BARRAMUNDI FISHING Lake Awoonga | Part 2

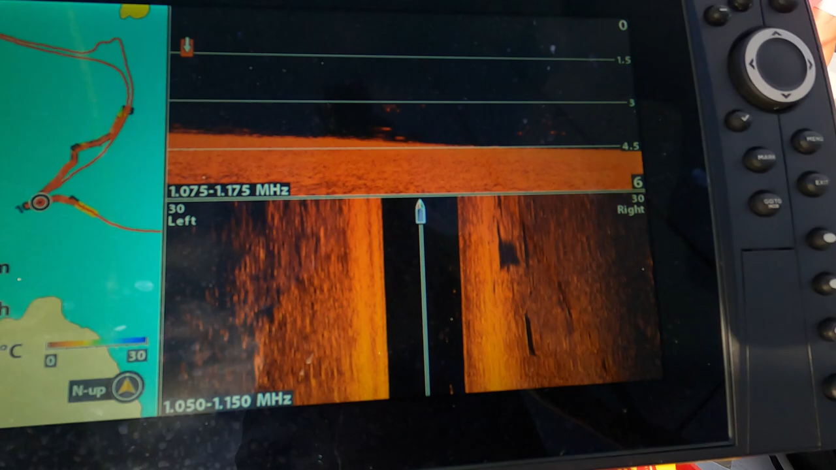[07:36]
But yeah, we just finished fishing another windy point. Heaps of fish coming through on the sounder and that now. Loaded with bait.
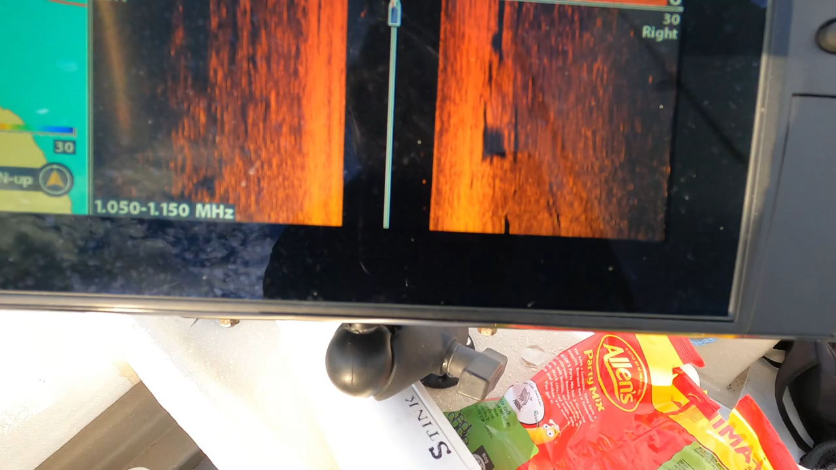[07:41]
Just another windy point right up the top towards a place called Futter Creek.